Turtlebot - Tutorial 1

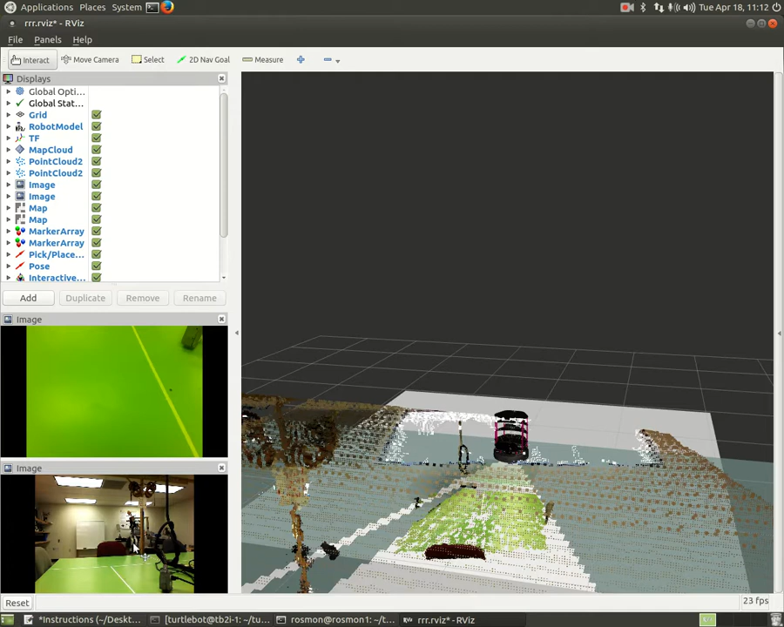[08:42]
So, one of the cameras is looking down and sees the table and one of them is looking to the lab. And,
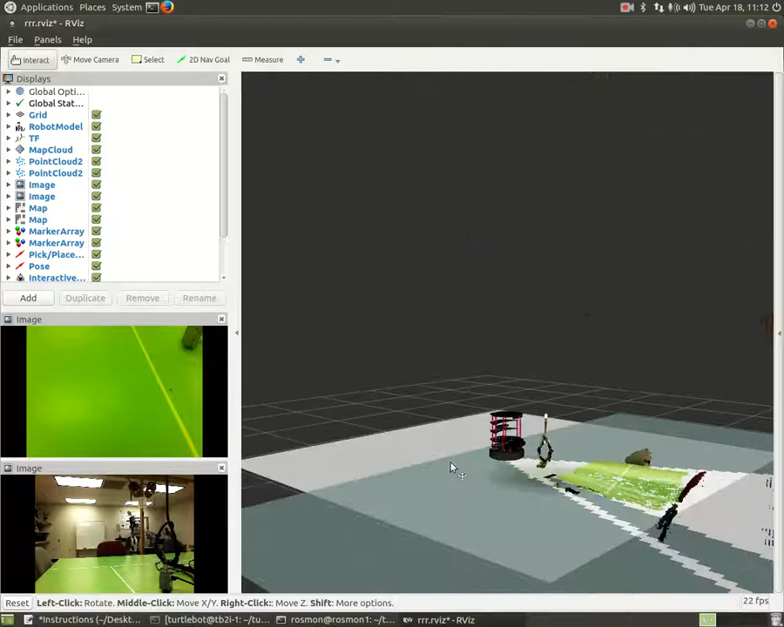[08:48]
you can see all the sensor data and camera information here.
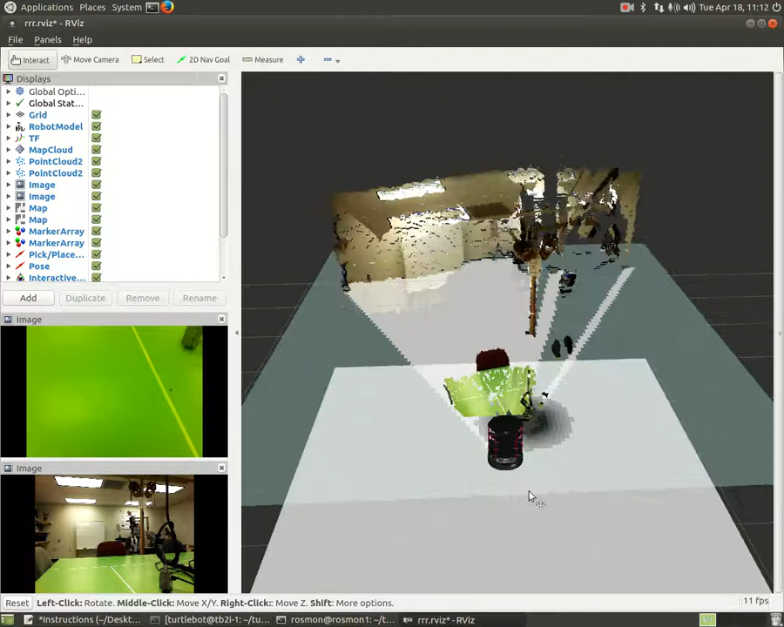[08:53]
So, if you want to move the robot forward or backward or whatever direction you want, you need to click on this one first.
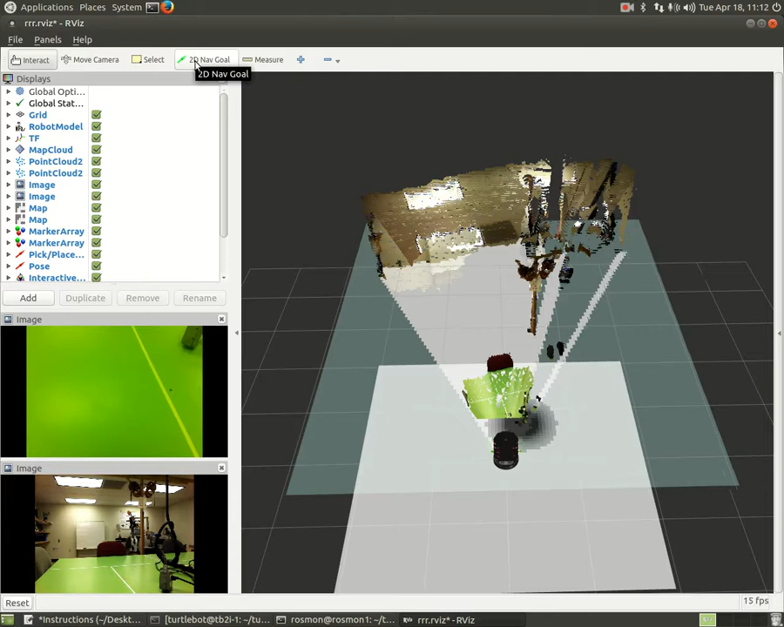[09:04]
And, show the robot which direction to go. Make sure it's not going to fall down.
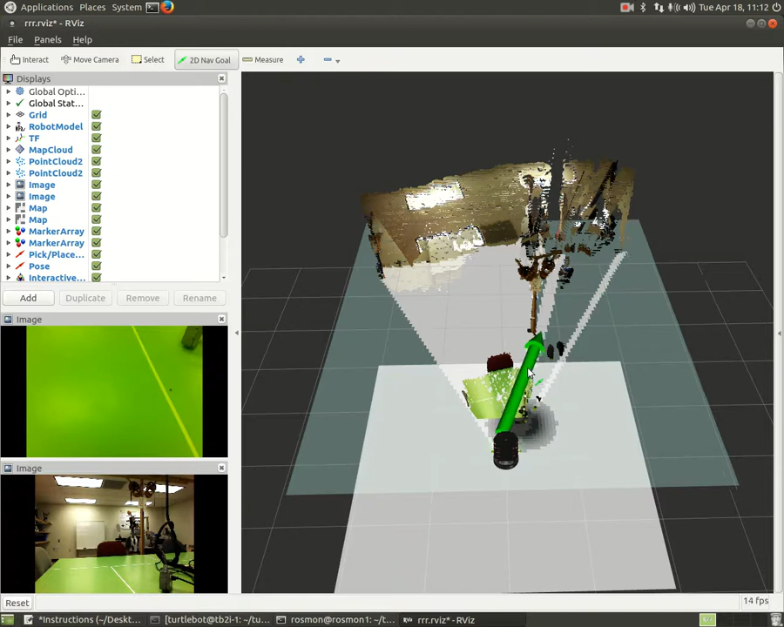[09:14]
As you see, robot is moving on the table right now.
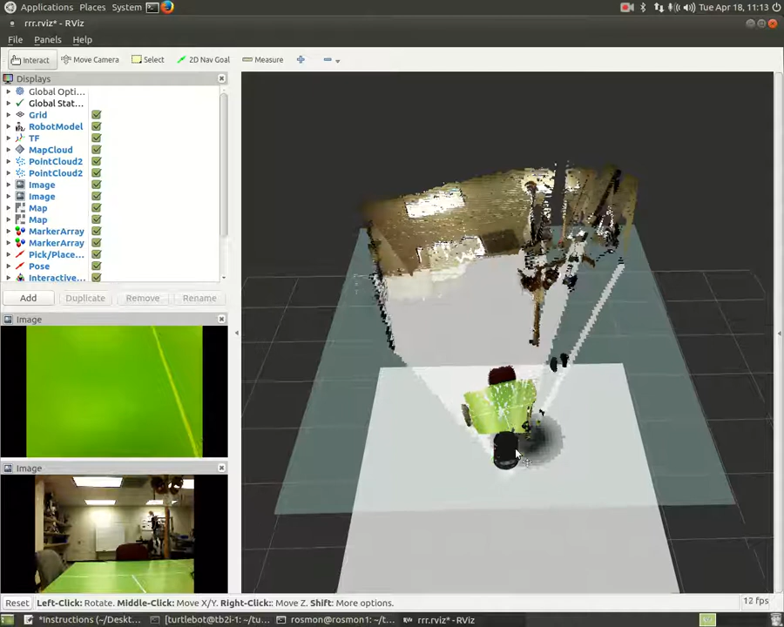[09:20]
And, it stopped. So, I don't want to keep moving the robot on the table since it's dangerous.